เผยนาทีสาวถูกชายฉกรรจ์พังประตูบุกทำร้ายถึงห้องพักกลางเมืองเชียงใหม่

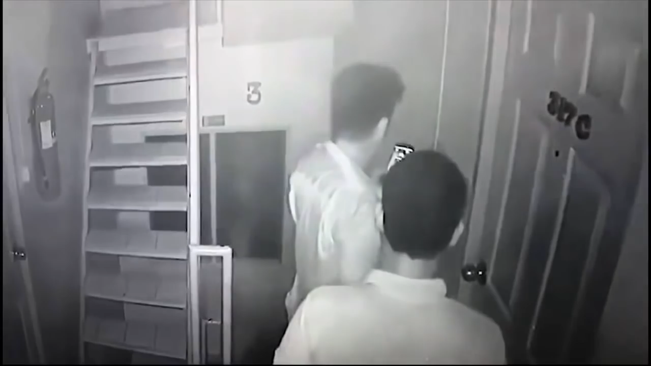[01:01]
เขาไม่เห็นกล้องใช่ไหม อาจจะไม่ทันดู เป็นอย่างนั้นโคนห้องในนี้เสียวมาก ปัดตาข้าวหุ่นข้างนอกผืนนี
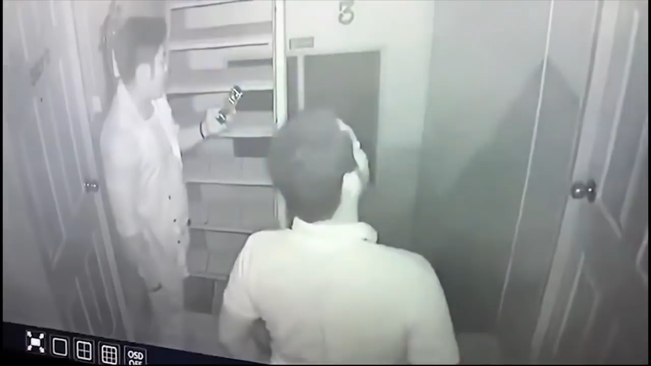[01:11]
้โอ้ยเปิดแล้วนะ
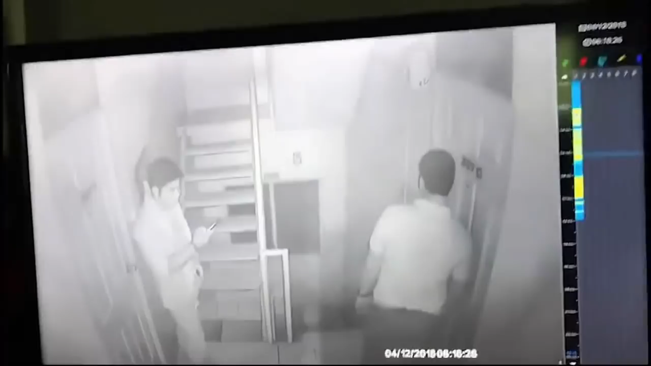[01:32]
ใจเย็นๆ คนเน ี ้ยห้ามไหมคน ใจ ผ ู้ หญ ิ ง เดี๋ยวนะทำเราผ่าคนนั้นด้วยนะเออ คนเน ี้ ยห้ามไหม เออ คนที ่ ใจผู้หญ ิ ง แต่พี่สงสารน้องแกมมี
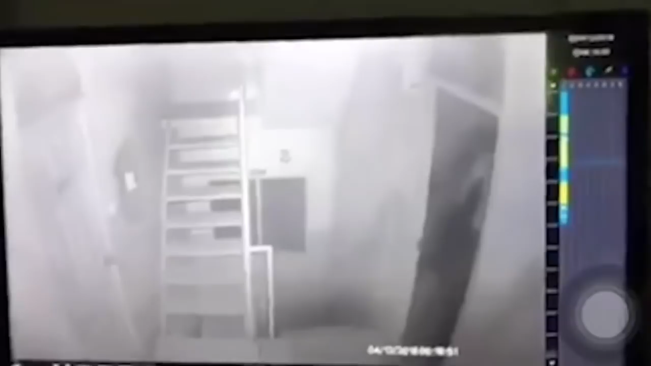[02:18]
เปิดไฟเปิดไฟบิดคอผู้หญิงละปิดประตูซะฟูประตู